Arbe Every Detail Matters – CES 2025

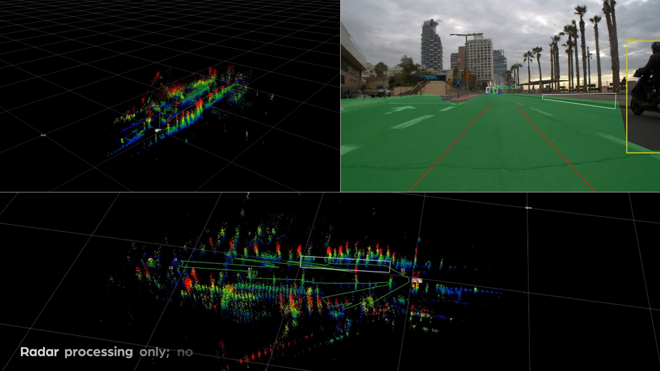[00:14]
With high resolution across all dimensions, best-in-class object separability,
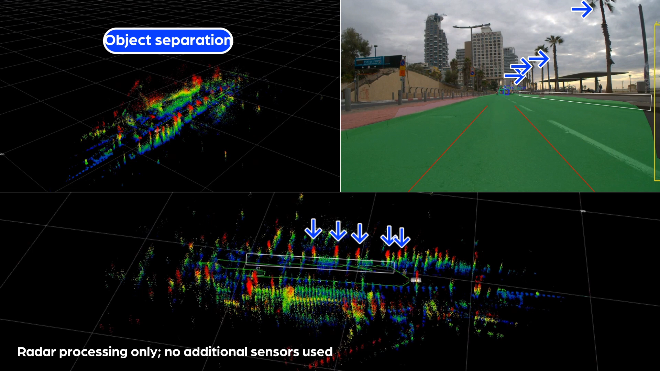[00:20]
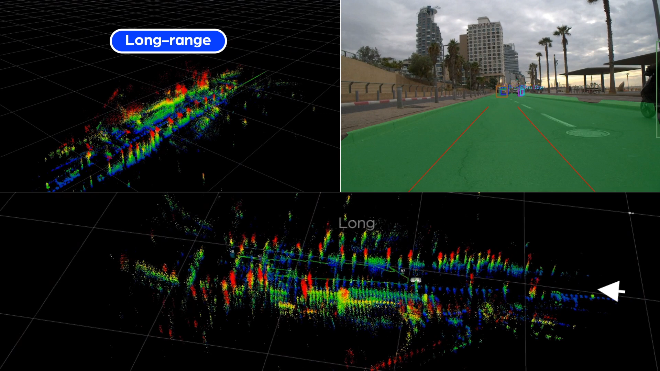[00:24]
and long-range detection,
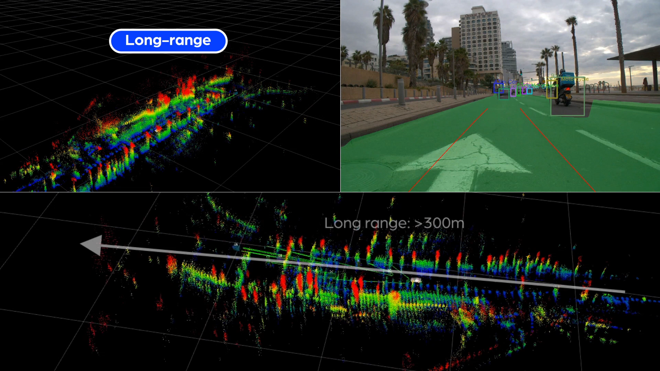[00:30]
the Phoenix radar enables precise detection and object tracking,
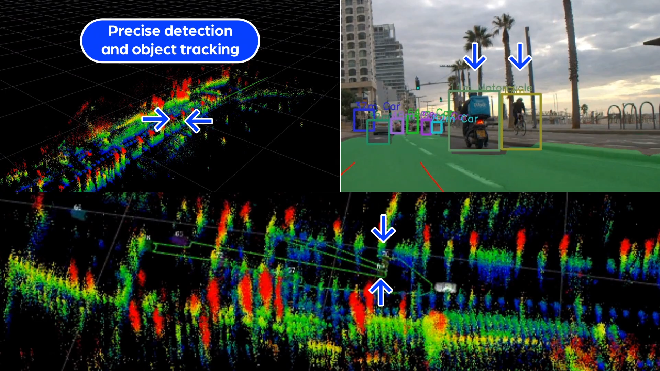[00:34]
even in the most challenging conditions and demanding environments.
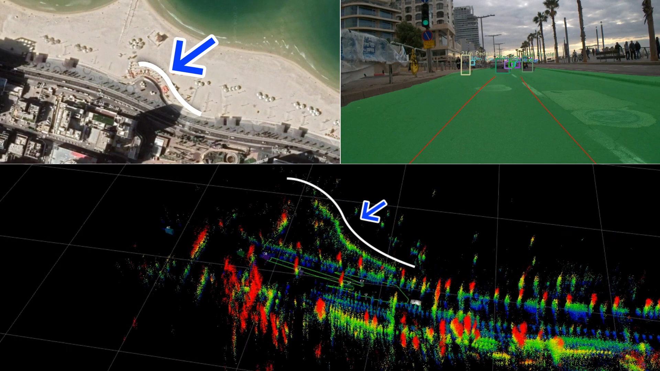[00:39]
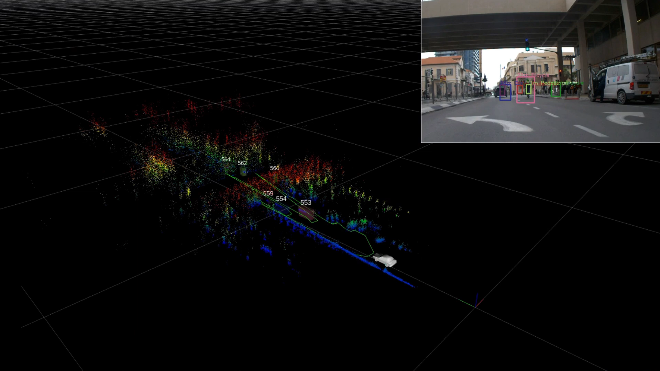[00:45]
By applying AI and advanced processing techniques to an unprecedentedly dense,
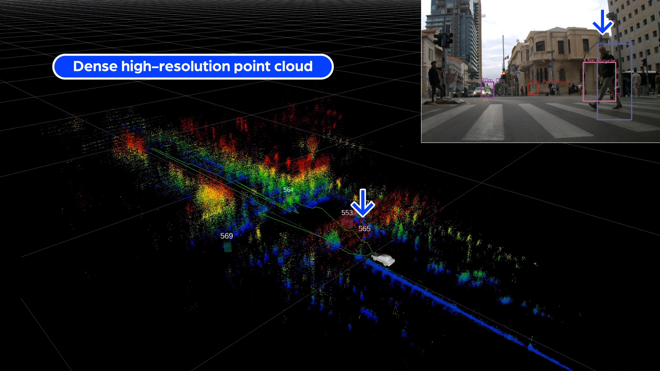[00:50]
high-resolution point cloud, Phoenix achieves a groundbreaking level of detail.
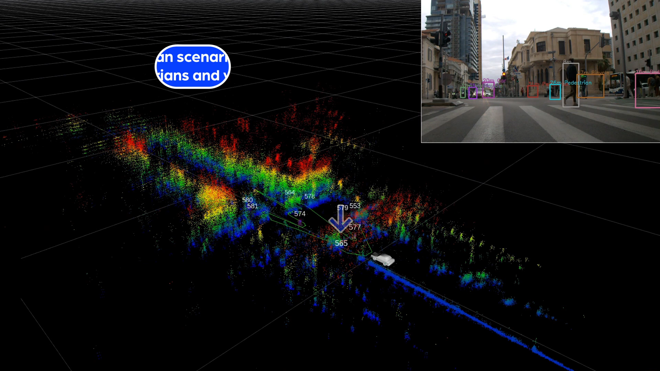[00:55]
Its 48 transmit and 48 receive antenna array overcomes the limitations of smaller MIMO configurations while minimizing false alarms.
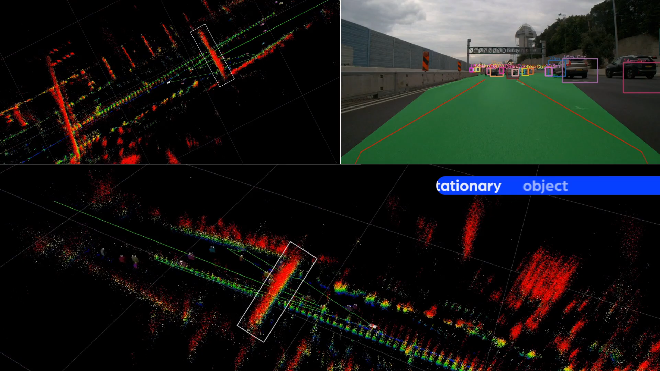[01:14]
Stationary object detection Comprehensive object tracking in lanes False alarm filtering Elimination of ambiguities and duplications Object classification
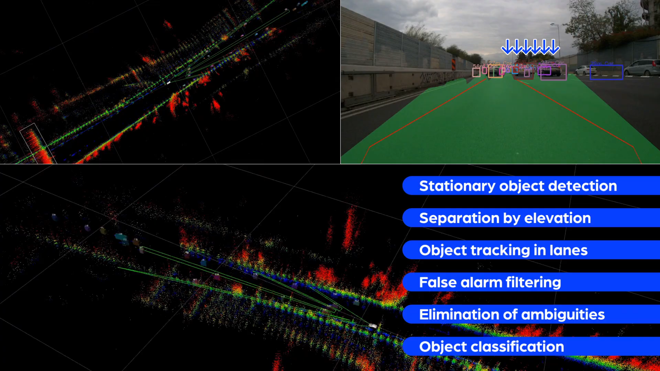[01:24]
Simultaneous localization and mapping And radar-based free space mapping
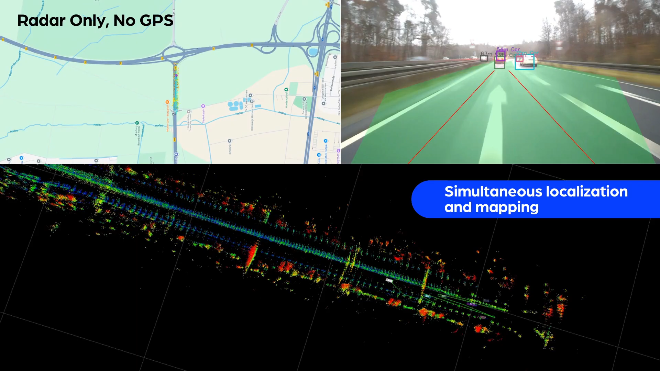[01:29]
The foundation for navigation, path planning, and obstacle avoidance.
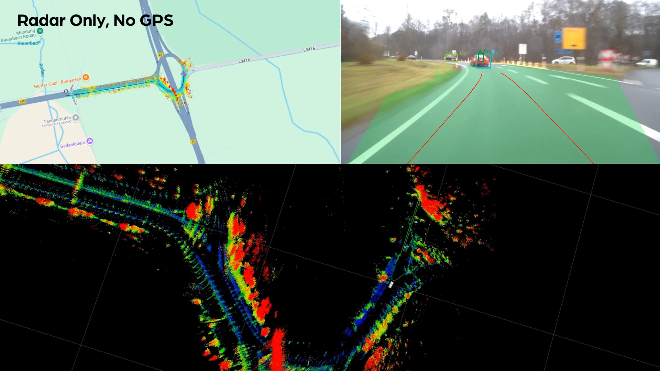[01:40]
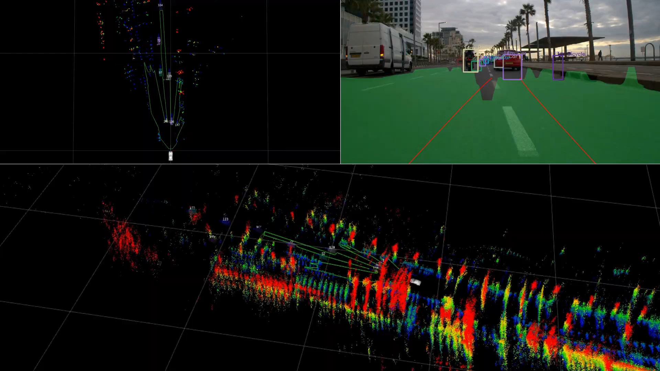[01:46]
The highly dense point cloud delivers performance designed for L2 plus and L3 driving systems,
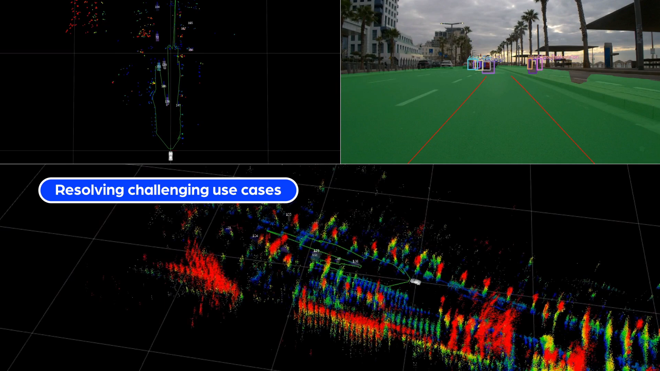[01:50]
resolving challenging use cases like lost cargo on the highway or a parked car under a bridge.
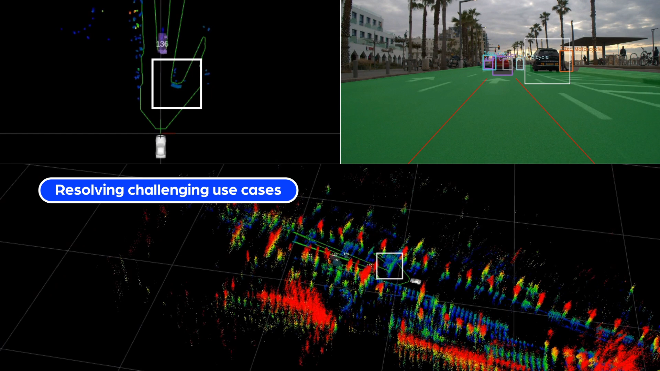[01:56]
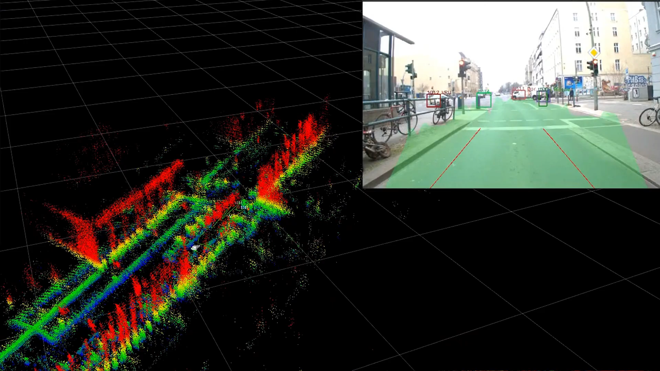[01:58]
It reliably separates vehicles, motorcycles,
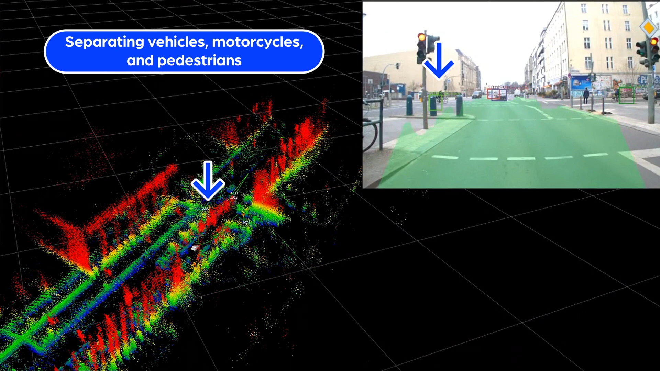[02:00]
and pedestrians, ensuring urban safety with detection of speed bumps, manholes, and vulnerable road users, even in the dark, meeting NHTSA regulations.
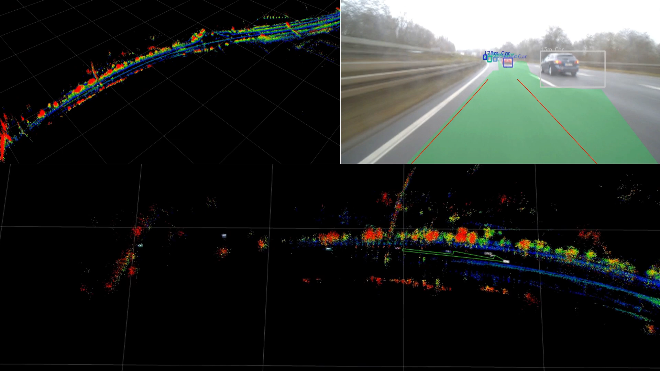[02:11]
Our radar excels as an independent source for autonomous perception,
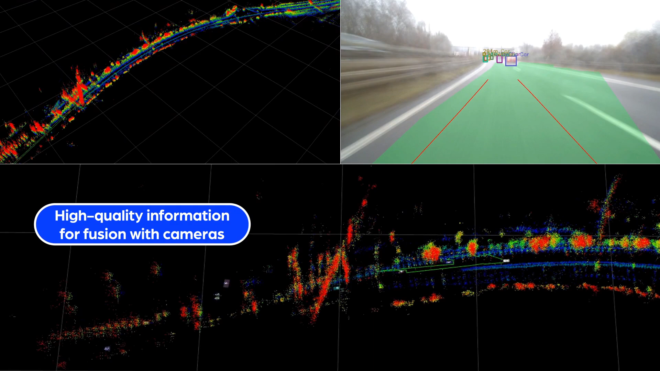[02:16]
providing high-quality information for seamless fusion with cameras, paving the way for true road safety,